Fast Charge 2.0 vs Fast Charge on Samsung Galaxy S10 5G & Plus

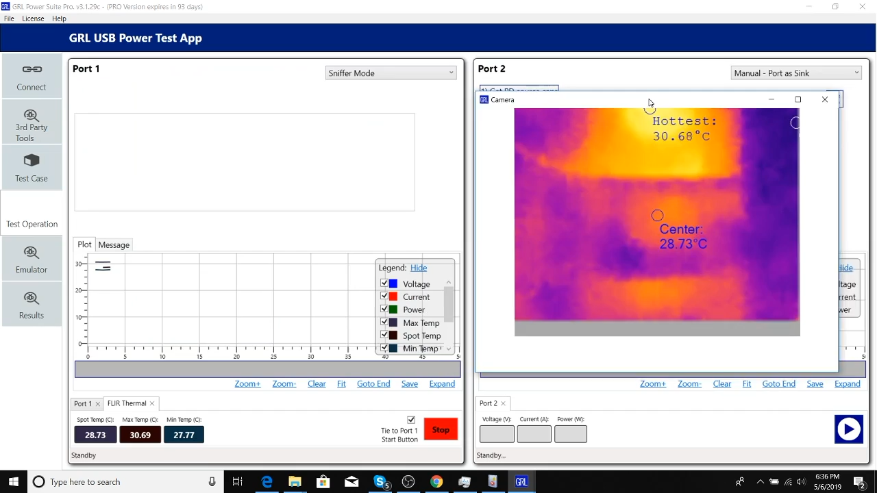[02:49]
On screen: spot 28.73°C
We'll first run this test setup on the Galaxy S10 charging on the FastCharge 2.0 pad,
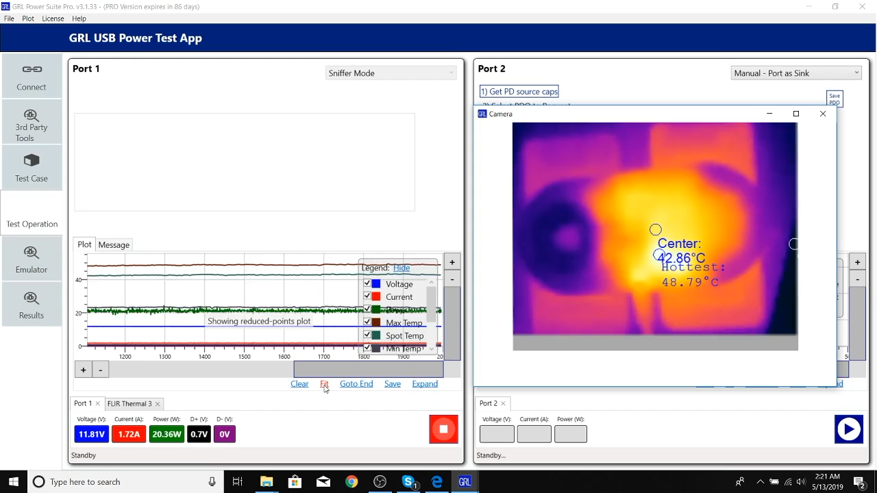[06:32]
On screen: spot 42.86°C, max 48.79°C
with both phones off using the same test setup. Here we can see that the dual pad pulls 23.5 watts from the AFC charger.
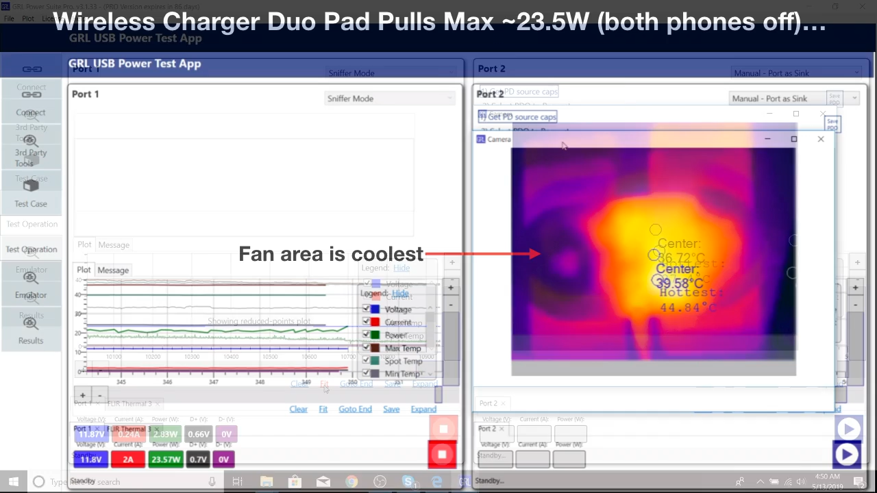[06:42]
On screen: max 44.84°C
This matches the previous test where we saw the dual pad pull 13 watts when placing the S10 on the FastCharge 2.0 pad by itself and pull
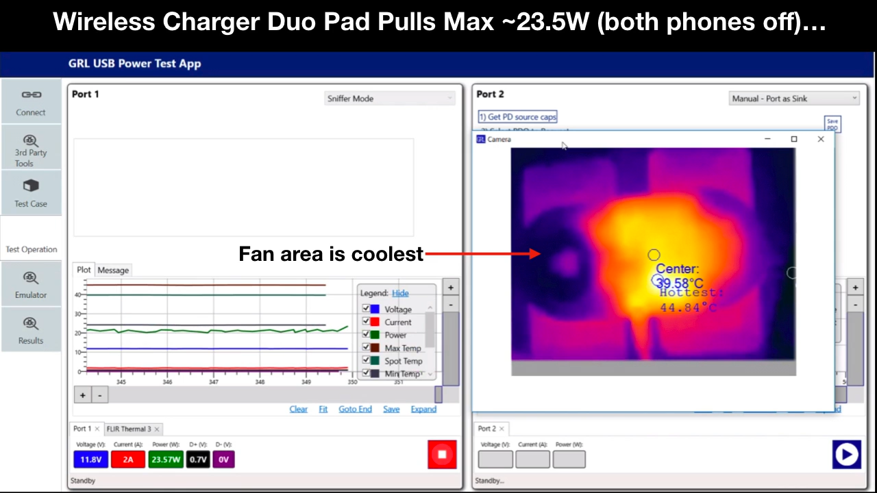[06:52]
10.5 watts when placing the S10 on the FastCharge pad by itself. We can also see however that the bottom of the dual pad becomes very hot when charging both phones at the same time,
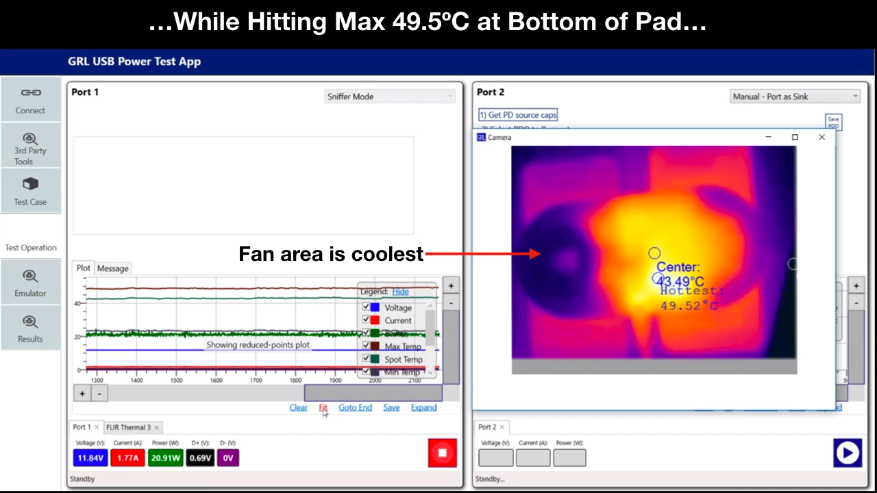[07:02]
reaching a max of 49.5 degrees Celsius. We can see that the fan at the bottom of the FastCharge 2.0 pad
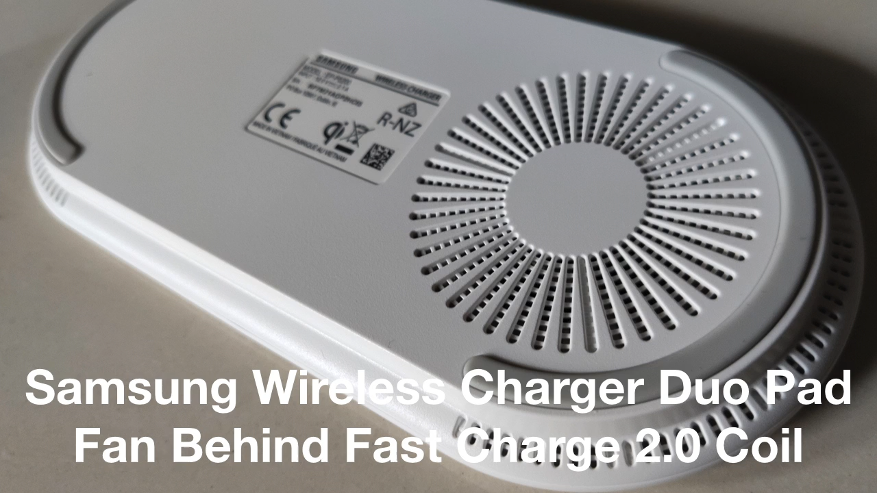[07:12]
is doing its job since that area is much cooler. While the S10 took about 2 hours 30 minutes to fully charge with FastCharge 2.0, 2 hours 45 minutes to charge with FastCharge, it takes closer to 3 hours to charge the S10 5G and Plus at the same time.
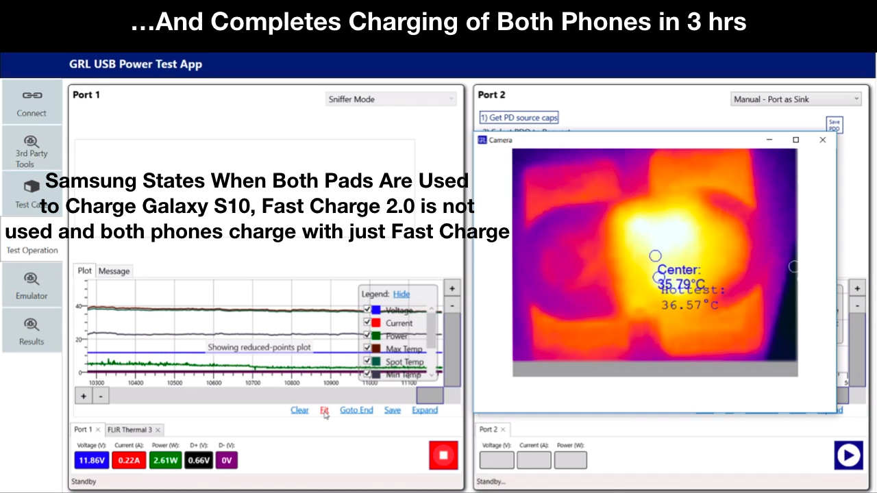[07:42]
We can see that the power is regularly reduced during the charging cycle, perhaps to help regulate the higher temperatures created when charging both phones at once, which also increases the charging time. FastCharge 2.0 introduced by Samsung provides some incremental improvement in charging performance versus FastCharge,